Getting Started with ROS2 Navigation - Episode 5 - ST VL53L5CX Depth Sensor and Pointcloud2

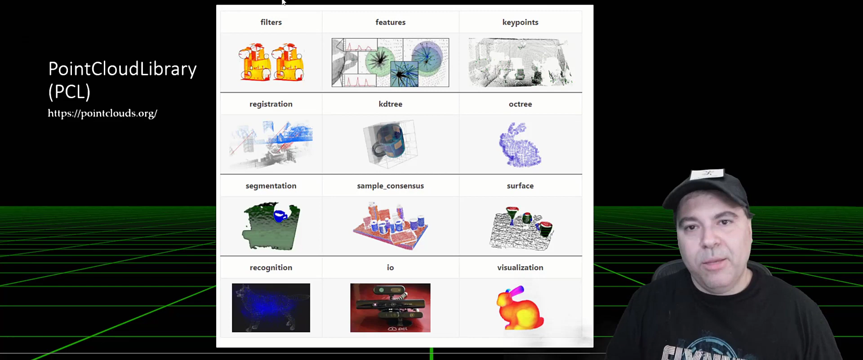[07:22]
However, I also didn't want to call out the point cloud library, which is a fantastic library for working with bulk sets of point clouds. You can slice it. You can segment it. You can create registration points. You can do consensus data. You can look at surfaces. You can visualize it. It's really cool. So definitely something worth checking out. So now let's talk about our specific sensor.
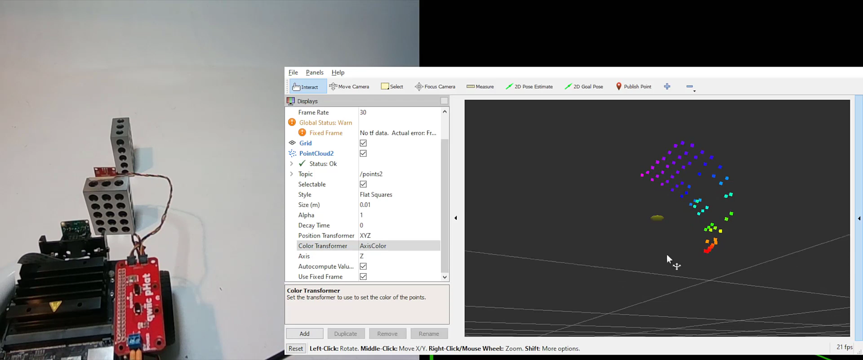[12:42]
So this white is a little uninteresting, so I'm going to change the color transformer to axis color, and you can see that it lights up. Now, one of the things you might see is that there's a curve here. I'm going to let you in a little secret, which is this is a curve.